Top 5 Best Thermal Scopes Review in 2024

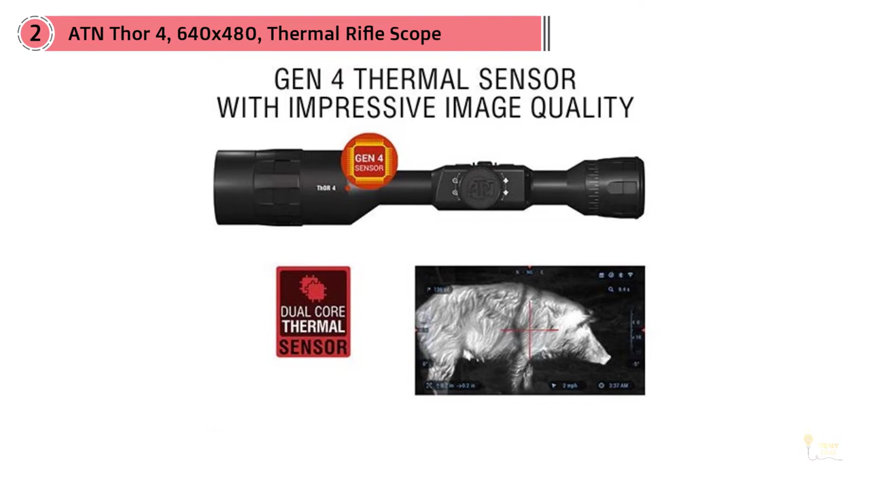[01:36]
While many other thermal scopes are capable of recording internally and externally, ATN took things a step further and has included the ability to record directly to an SD card in HD,
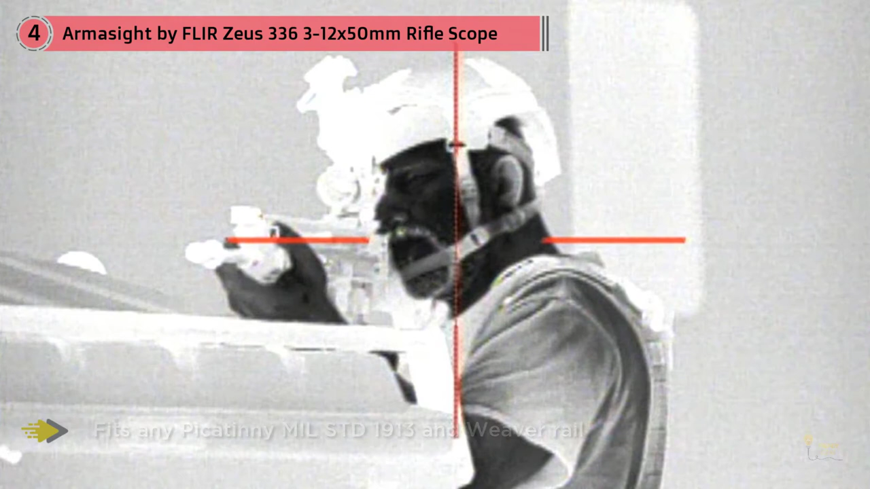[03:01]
The scope uses micro-ballometer core which is used for most of the tactical rifle scopes and works well for SWAT, Border Patrol officers, Force Protection and Special Operations Forces.
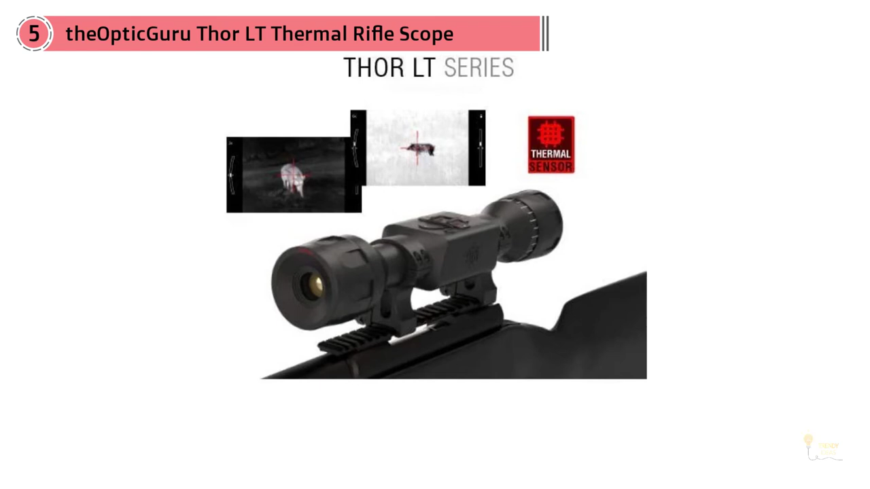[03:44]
The Thor LT Thermal Rifle Scope is the kind of thermal scope that will use low power but will deliver a high visible shield but will deliver a high visible field of view that will allow you to see your targets in the dead of night.